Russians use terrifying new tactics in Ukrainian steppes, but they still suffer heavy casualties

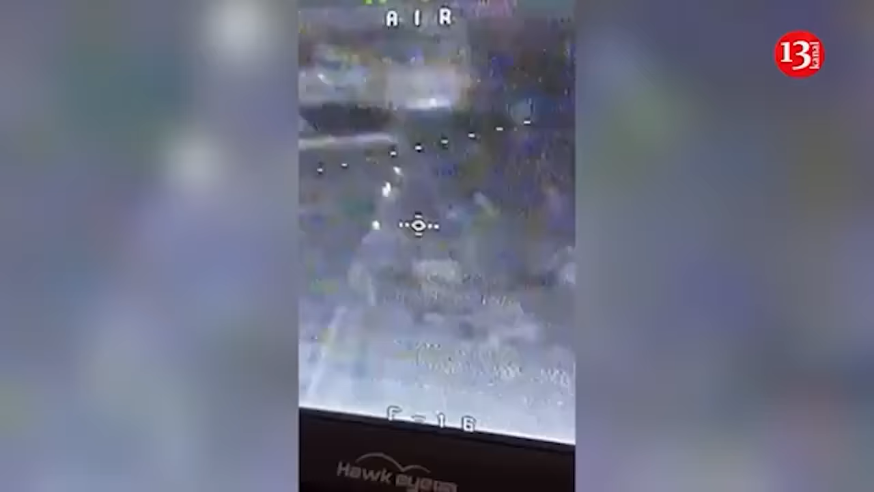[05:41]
a video shows Ukraine's operational command South eliminating
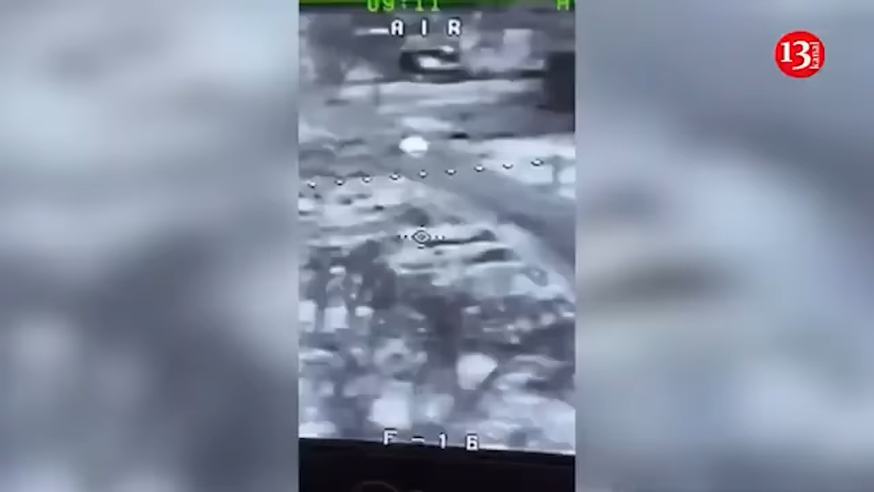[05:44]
Russian fighters riding a jet ski on the Dnipro River using FPV drones.